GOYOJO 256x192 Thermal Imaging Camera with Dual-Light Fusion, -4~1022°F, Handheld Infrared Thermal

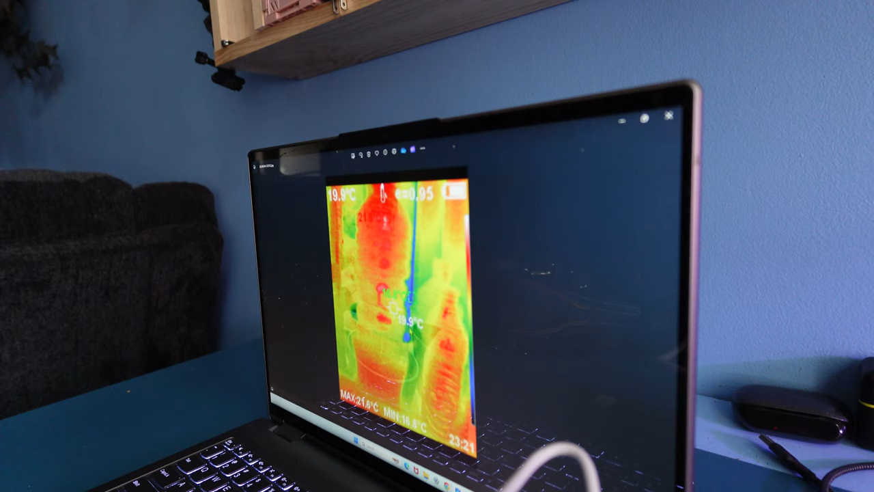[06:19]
You can see there's 16.8 Celsius. And 19 point.
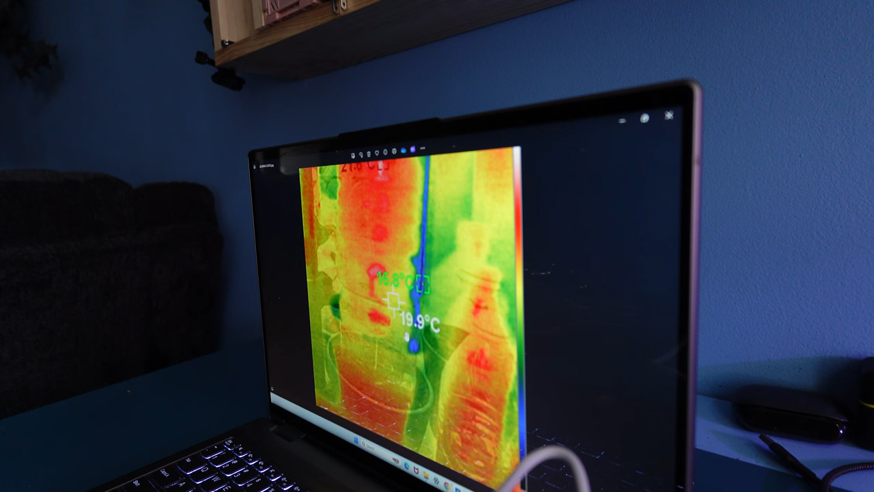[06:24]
A little area. And two different areas. We need to find out the temperatures of the pipe. We just take this little center box. Bring it over to the pipe. And so forth. And we see it is at 119.9 Fahrenheit. Down over here.
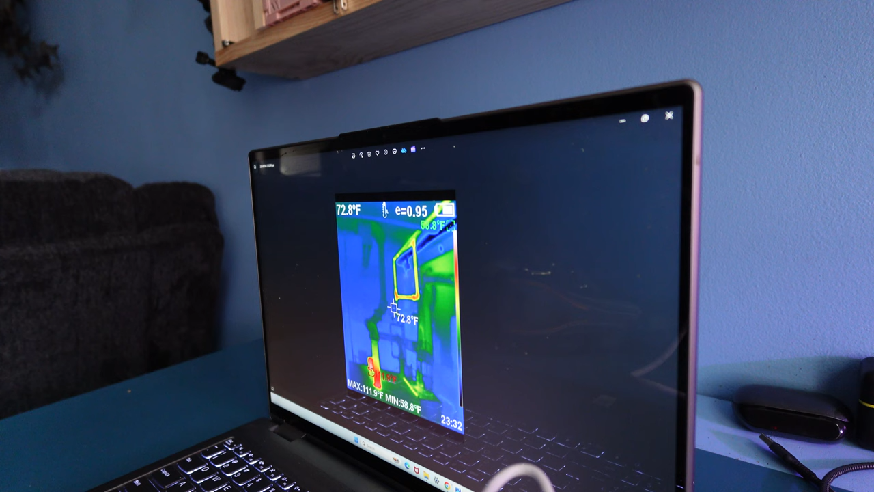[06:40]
On screen: spot 72.8°F, min 58.8°F
If we needed to work on the unit. And know when it cools off. We have an application known as IRI Image Tool V1.
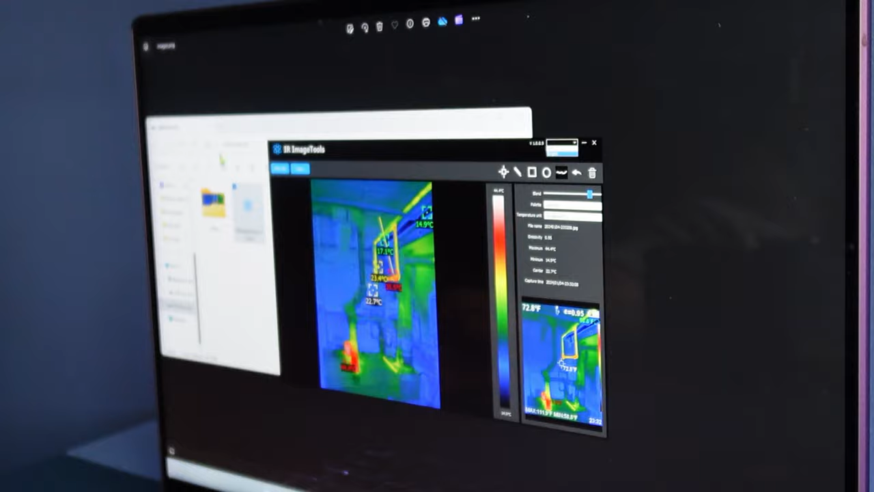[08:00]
And you have a return undo button. And the trash can. And you have a choices of language. Chinese or English. And then when you're all done. You hit the save button. And you can save it to wherever you like. And when all done.